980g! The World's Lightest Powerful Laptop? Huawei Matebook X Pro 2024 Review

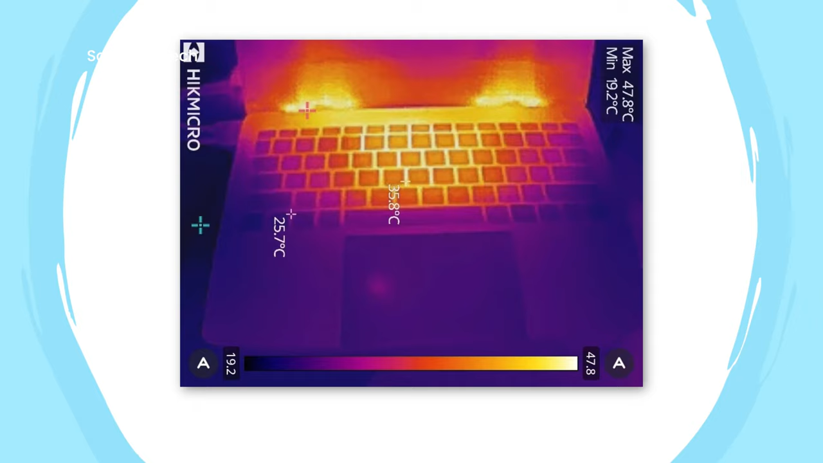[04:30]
On screen: max 47.8°C, min 19.2°C
Even at the center of the bottom surface,
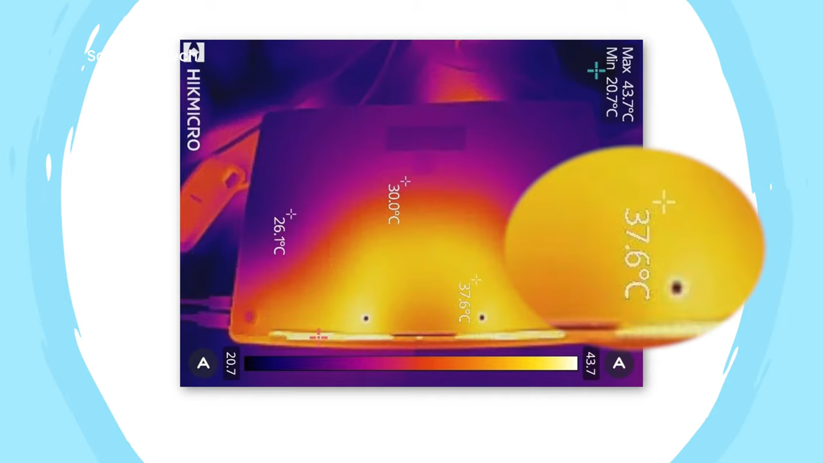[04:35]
On screen: max 43.7°C, min 20.7°C
where temperature reached around 37.6 degrees Celsius and as well below 30 degrees Celsius.